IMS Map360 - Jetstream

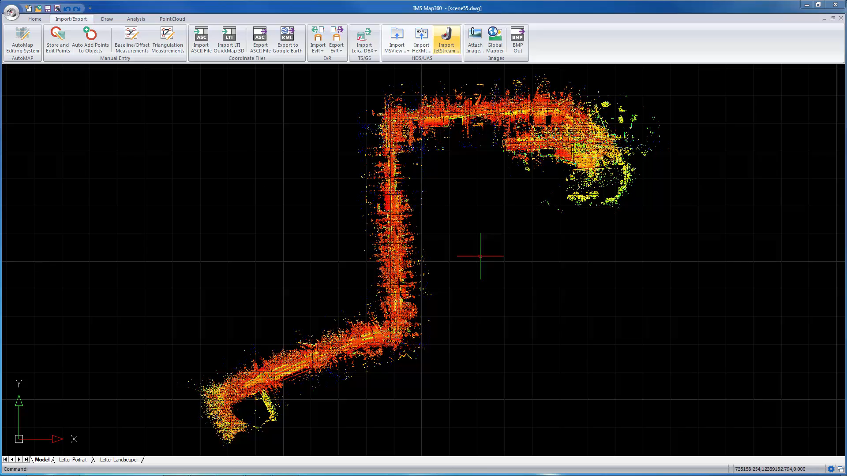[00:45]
Now this is, as we start zooming in here,
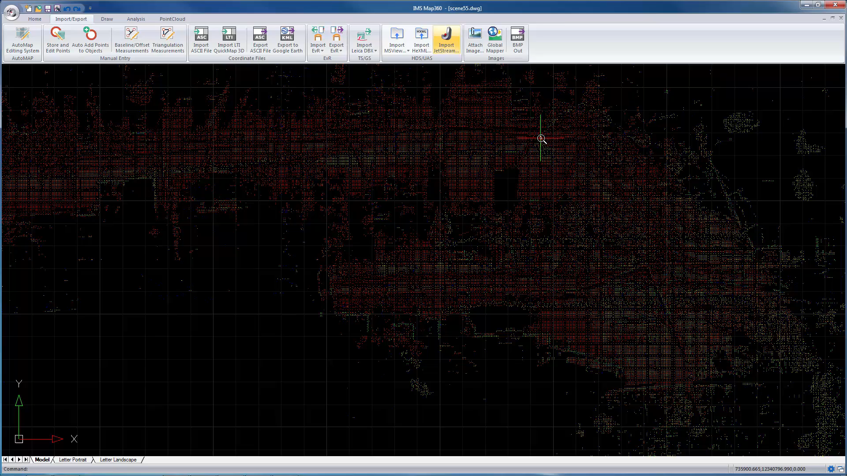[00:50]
this is a mobile scan going down a
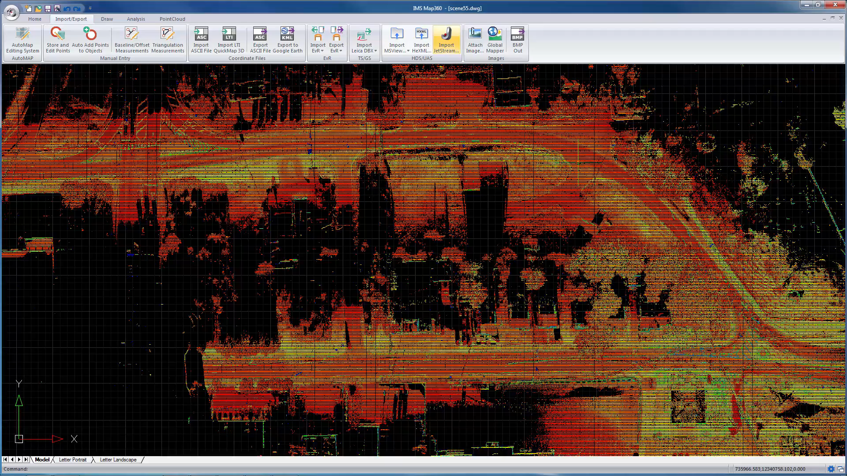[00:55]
street in Georgia and
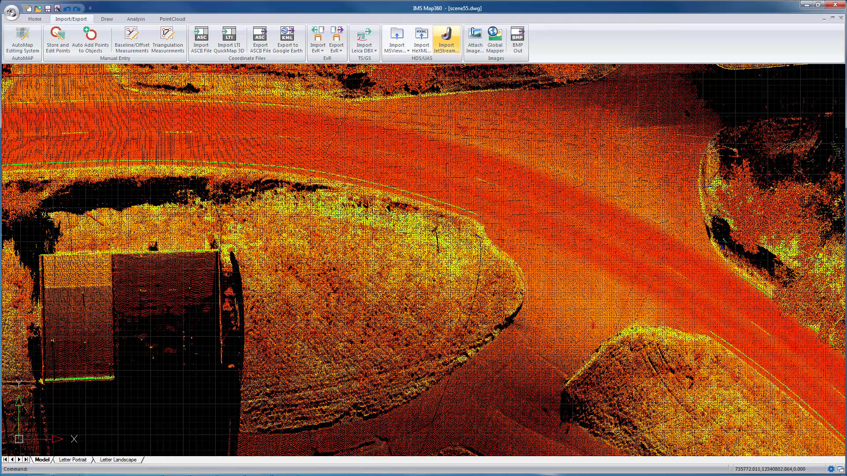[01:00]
you'll see as we pan around here how quickly this regenerates.
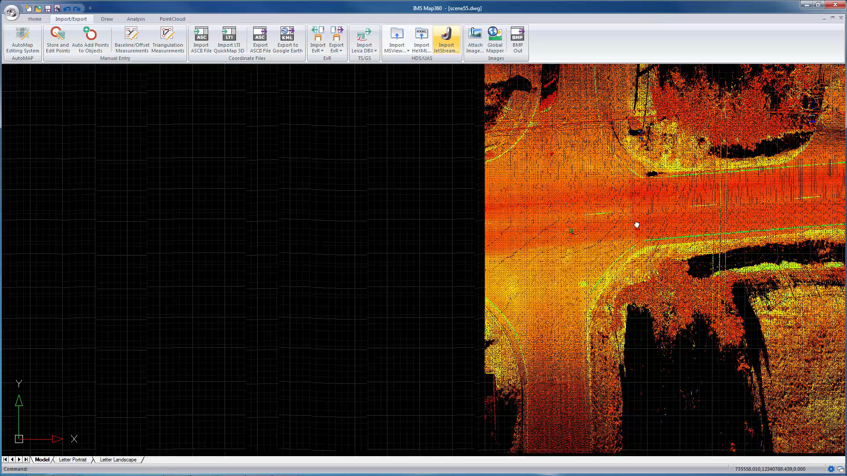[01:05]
And that's the new Jetstream format.
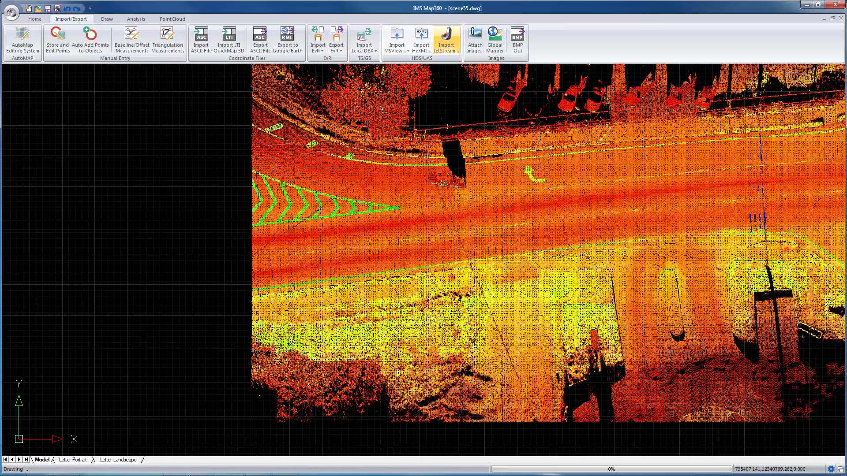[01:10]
It's very very very fast.
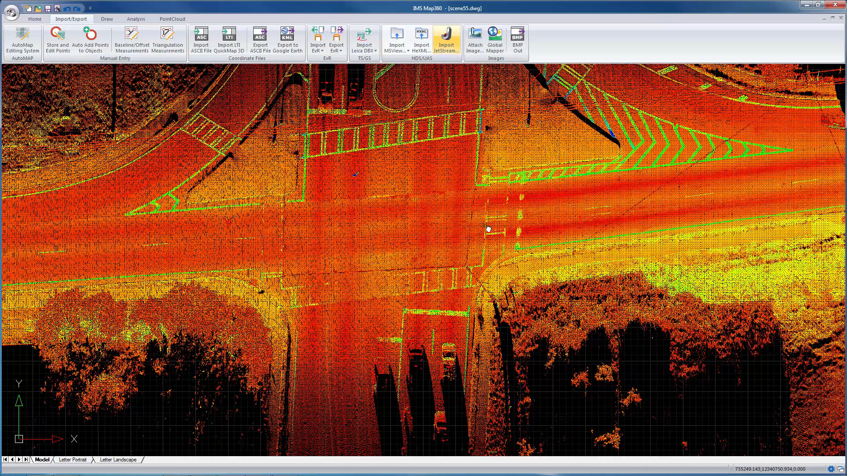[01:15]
You can
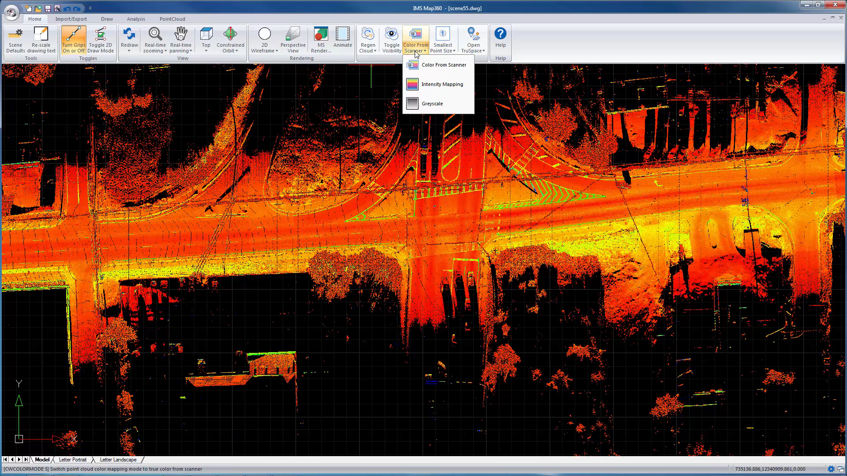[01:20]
change the color and you'll see how good this looks.
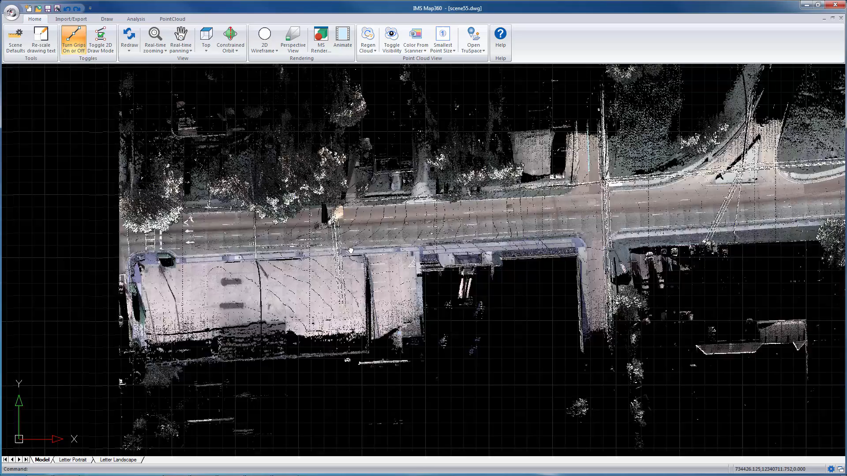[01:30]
Let's re pan around here.
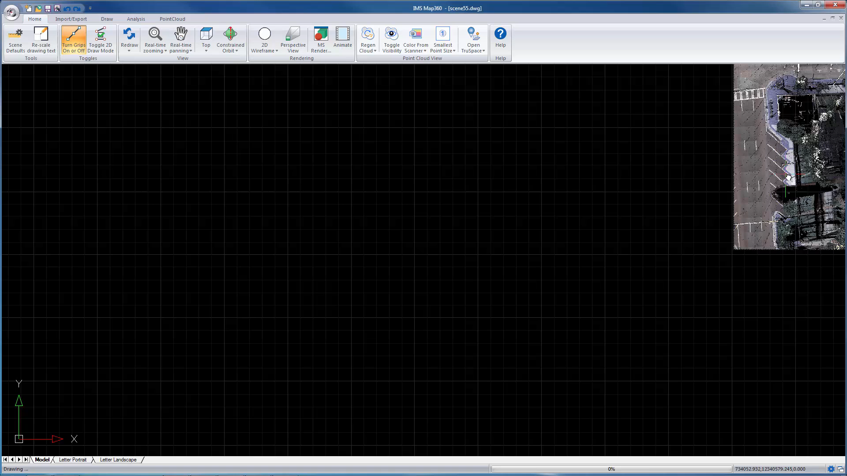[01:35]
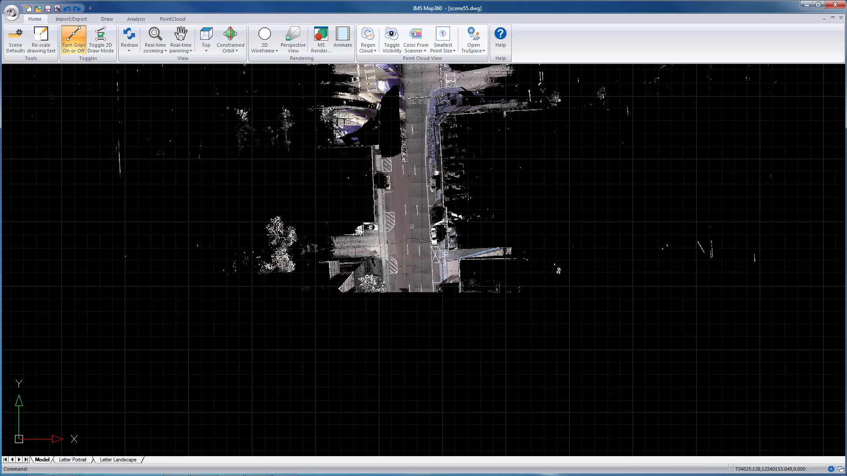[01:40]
And so when you're using a Jetstream point cloud everything just works faster so when you're using any of the drawing commands and you're wanting to snap the points,
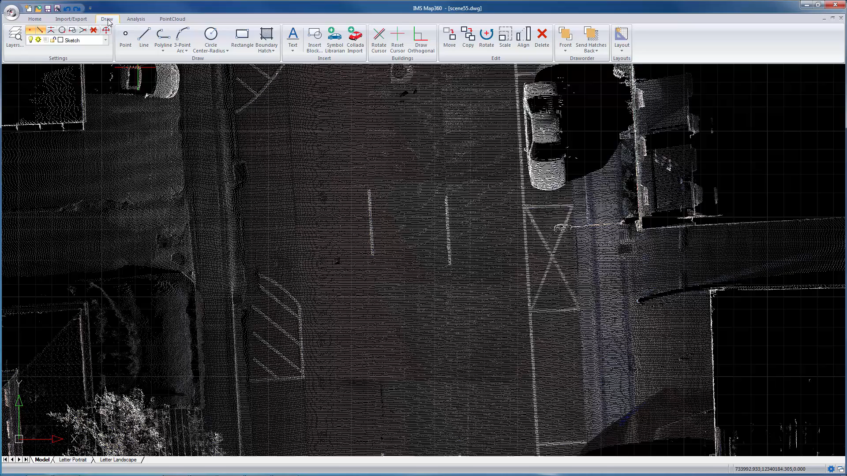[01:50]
the snapping is extremely efficient and fast.